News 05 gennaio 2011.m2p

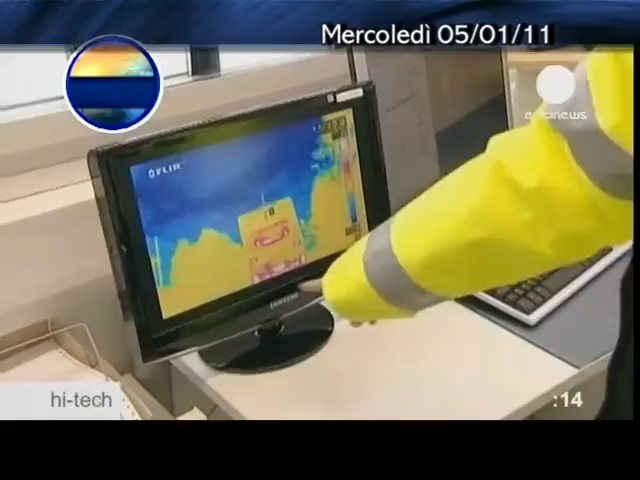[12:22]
Qui possiamo controllare la prima e la seconda ruota, gli assi e l'insieme dello chassi.